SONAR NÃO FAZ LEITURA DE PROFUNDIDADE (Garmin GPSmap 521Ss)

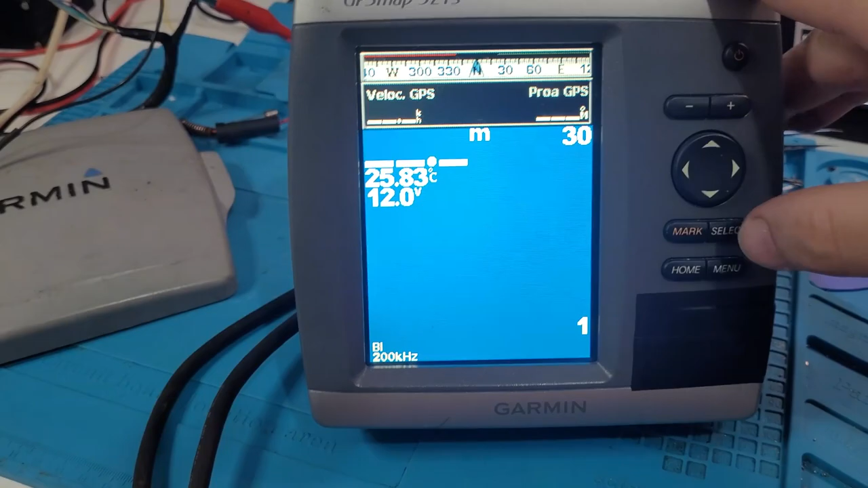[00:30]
On screen: water 25.83°C
Selecione aqui, coloquei já o ouvido aqui no transducer, não está fazendo o ecobatímetro, tá?
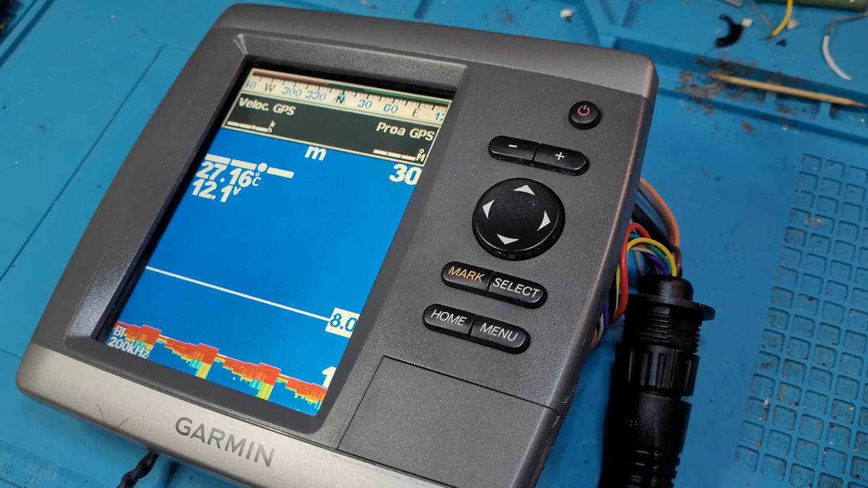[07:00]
Galera, galera. Então... É... Tá fazendo o eco-batímetro, gente. Tá fazendo o eco-batímetro. Não sei se vocês conseguem ouvir. Eu vou botar bem perto do transdústrio daqui, ó.